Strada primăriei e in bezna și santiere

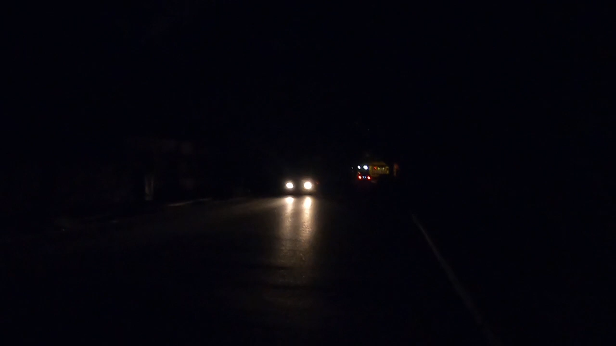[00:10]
Sectorul 5 Strada care duce spre primărie Nu doar că e beznă de poți să-ți scoți ochii Dar sunt și șantiere Proste, îngrădite De mântuială Și șantiere care chiar au blocat de tot Circulația